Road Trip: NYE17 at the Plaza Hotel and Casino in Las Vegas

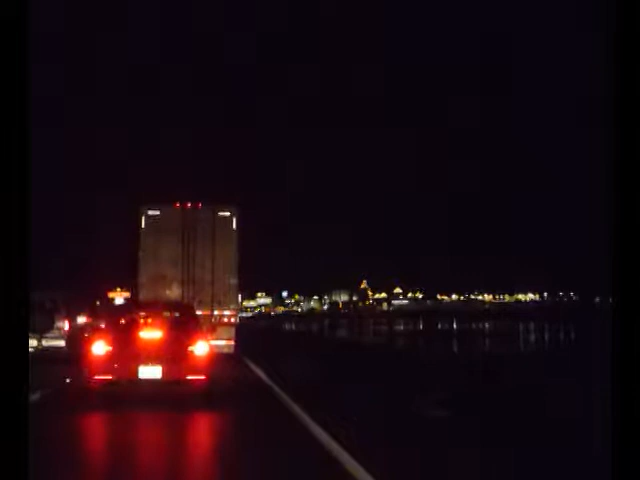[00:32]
Okay, I'm making a very slow approach to state line, Crim, Nevada. It's been raining, so it actually looks like we're looking at like a beachside resort, because you can see the reflections off of the water. I don't know if you can see it in the camera, but to the right we are, it's just water. It looks like flooded water running down from the mountain.